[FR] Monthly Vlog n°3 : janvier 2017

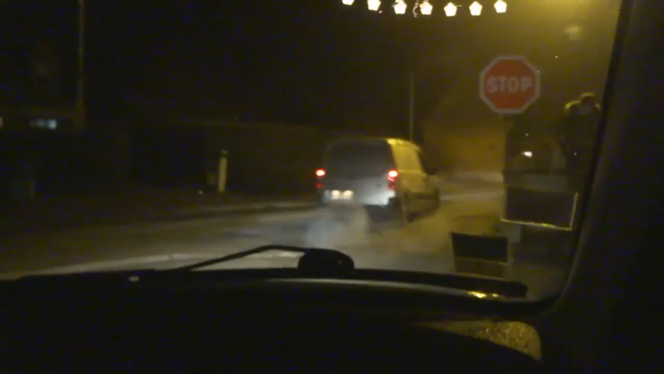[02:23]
Là. Notez bien sa plaque. Notez bien sa plaque. BS. Je sais plus la suite, c'est. Ça démarre par BS.
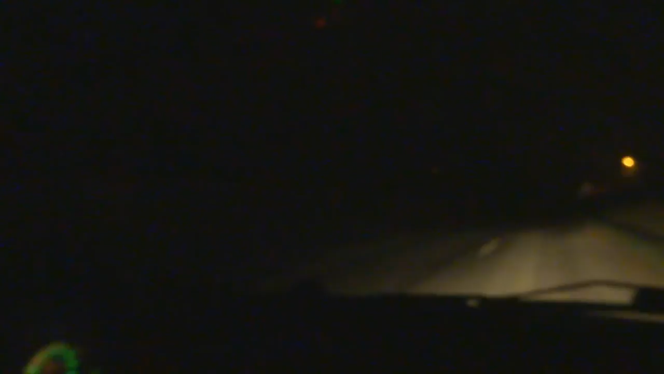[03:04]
Je sais que c'est son vlog, mais s'il vous plaît, messieurs les pompiers, vous vous plaignez qu'il faut pas mettre ses feux de route. Mais regardez ça. Dans un rayon de 100 mètres. Ah bah non, c'est la saleuse. La saleuse.